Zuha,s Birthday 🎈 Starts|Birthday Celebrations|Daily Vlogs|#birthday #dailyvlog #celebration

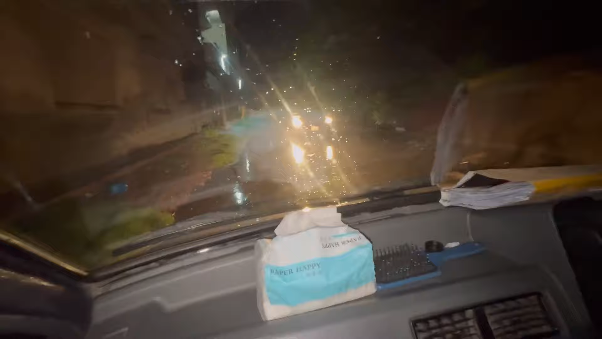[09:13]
पानी तो सही इकट्ठा हुआ है वहाँ पे, तो दरिया बना हुआ पिछली साइड पे। अभी आपने देखा नहीं आगे, अभी दिखाता हूँ आपको।
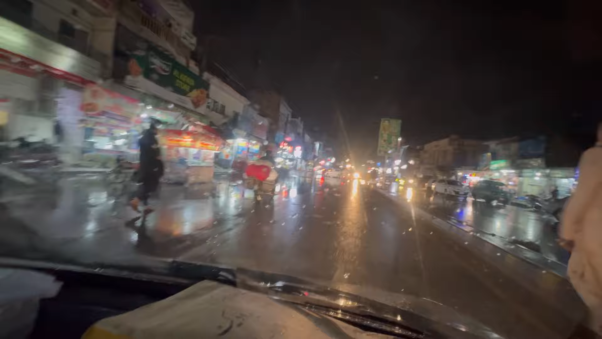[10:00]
और आज पूरा मुल्तान ही डूबा हुआ है, ऑलमोस्ट सारे मुल्तान की यही कंडीशन है। बारिश ही बहुत शदीद हुई है। पापा आपने तो मुझे गाड़ी सिखानी थी, अब तो क्या कहते हैं आपने कहा था कि पास होना है तो मैं गाड़ी सिखा दूंगा।
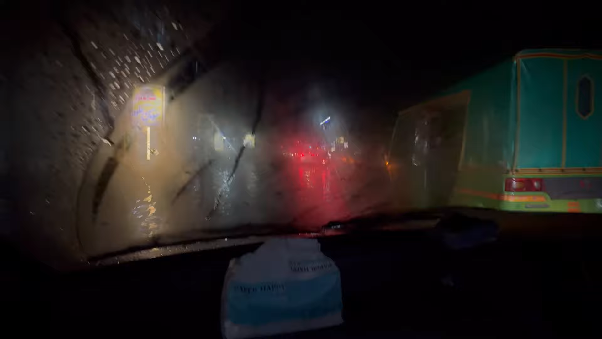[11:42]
गाइस पानी पानी भरा हुआ है सारी जगह, नीचे सारी रोड्स पानी से भरी पड़ी है। ये देखो अरे मोबाइल अंदर कर ला, मोबाइल आ गए जी।